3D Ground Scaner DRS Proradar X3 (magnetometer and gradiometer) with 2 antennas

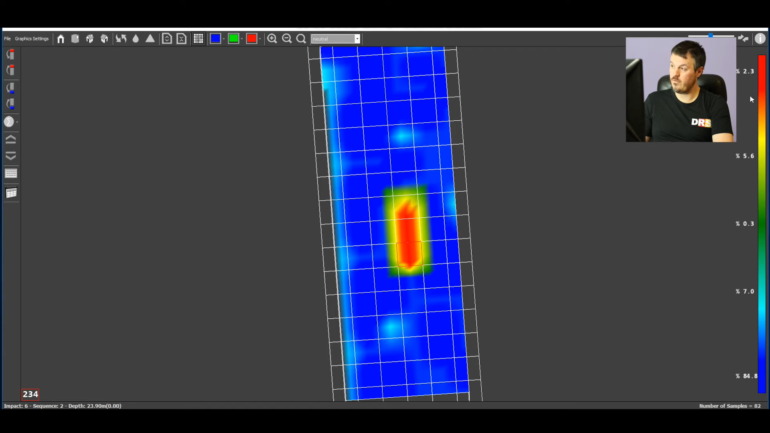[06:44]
you see 2.3 and 5.6, where it's barely yellow, orange, if the total is below 10, then you can imagine this target is metal. Let's see, 2.3 plus 5.6, that's 7.8, 7.9. So definitely red here marks a metal object.
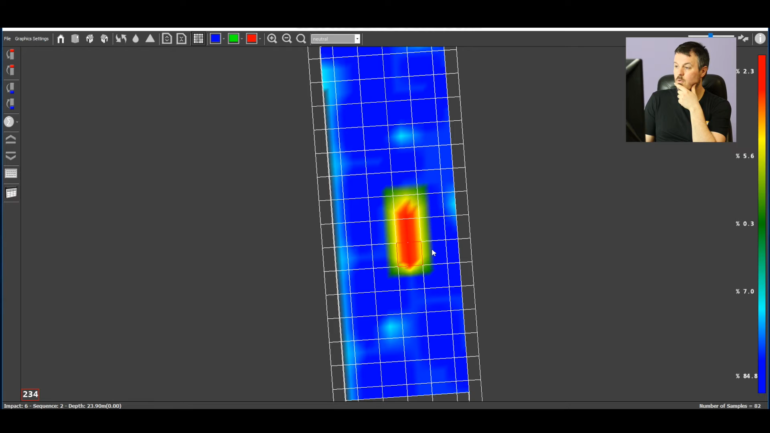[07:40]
But it's not in a cavity, it's just in regular ground. How can we determine the size of the object now? Okay. We have three squares. Three squares for the length times 30 centimeters. That's 90 centimeters. Let's say one meter. Let's imagine the width now. The width is just one square. See one, two, three. So that's 30 centimeters.
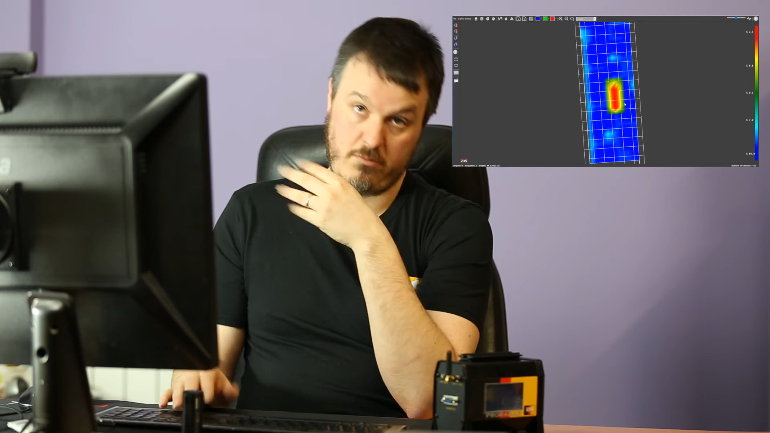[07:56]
One meter by 30 centimeters. The buried object on our field test is basically an old rusty pipe. Okay. Now let's try to imagine what kind of depth we have here. Okay. So let's go 3D.
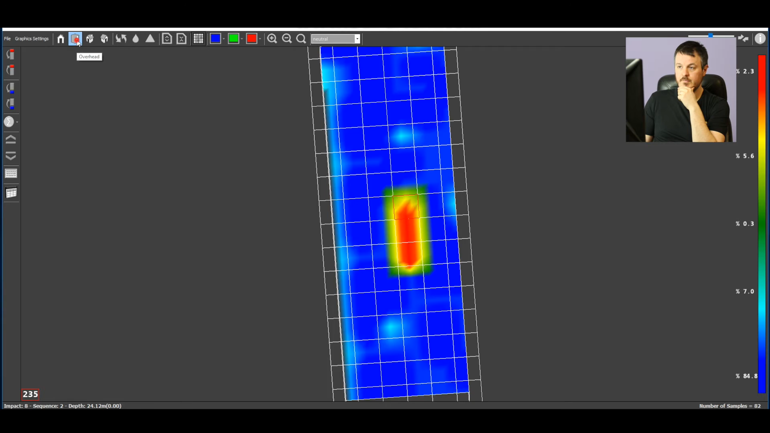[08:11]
Okay. You can see the depth is here.